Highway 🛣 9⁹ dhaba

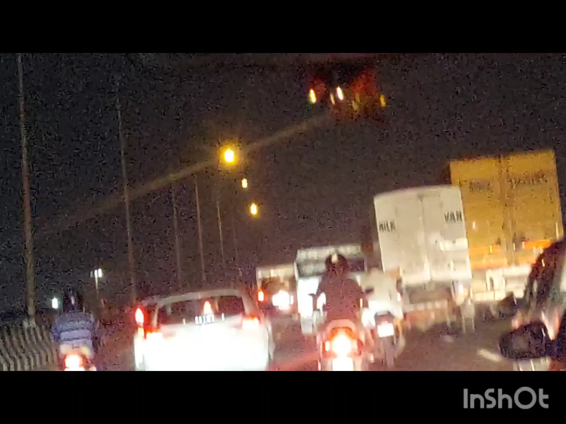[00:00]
হ্যালো ফ্রেন্ডস, ওয়েলকাম টু মাই নিউ ব্লগ। তো আমরা এখন বেরিয়ে পড়েছি 99 হাইওয়ে 99 ধাবার উদ্দেশ্যে। তো যাই হোক, সন্ধ্যাবেলা নেই, কাজ তো খইভাজ অবস্থা।
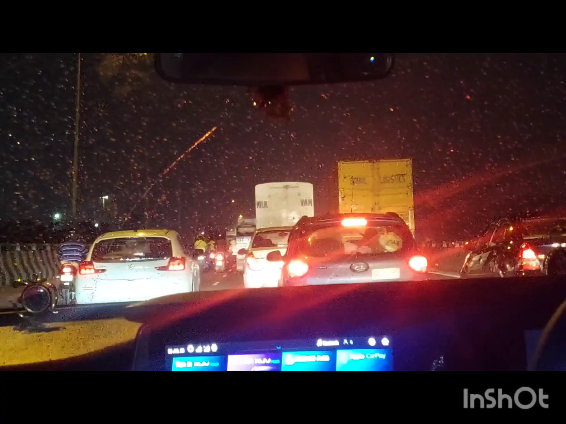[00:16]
বর বাড়ি ফিরে বললো যে কোথাও কিছু নেই, বেড়াতে যাবো, তাই বেরিয়ে পড়লাম।
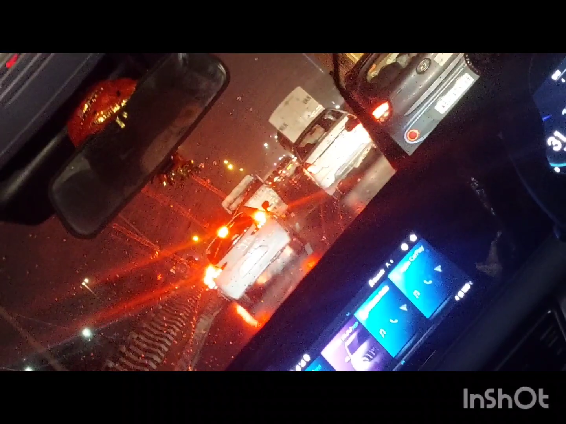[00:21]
উঠলো ভাই তো কটক যে সেই অবস্থা। যাই হোক, এরপর যা ভিড় ঠেলতে ঠেলতে এমনি ডানপুরি হচ্ছে ভদ্রেশ্বরে,
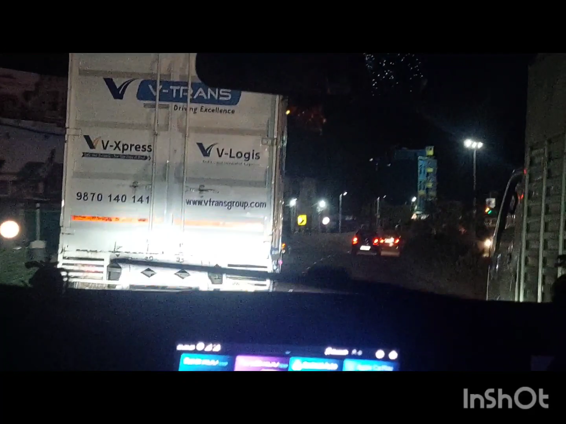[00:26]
ডানপুরি রোডটা জাম থাকে। তো যাই হোক, ভিড় ঠেলতে ঠেলতে বৃষ্টি খেতে খেতে যাই হোক, গাছপালা পেছনে ফেলে রেখে এগিয়ে যেতে যেতে যেতে যেতে
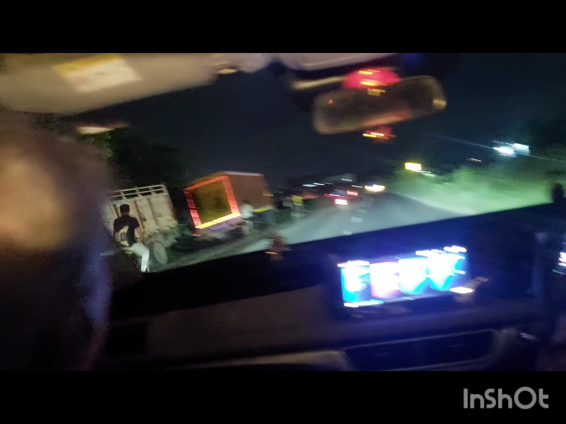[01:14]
ডানকুনি ছেড়ে পৌঁছাতে পৌঁছাতে বেশ জ্যাম লেগে গিয়েছিলো।
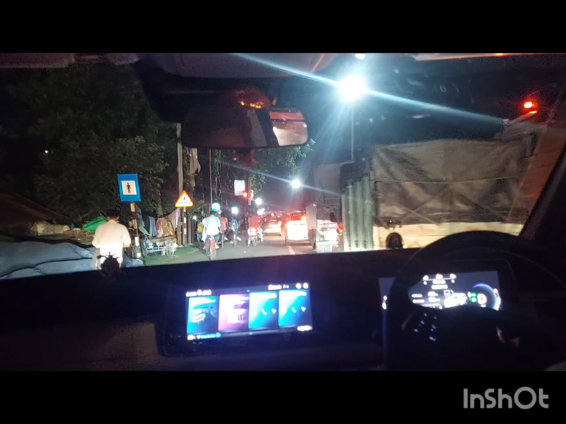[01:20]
তোমার তারপরে তো যাই হোক, দেখাচ্ছিলো 5 মিনিট আছে, 10 মিনিট আছে, এই করতে করতে এগিয়ে চললাম।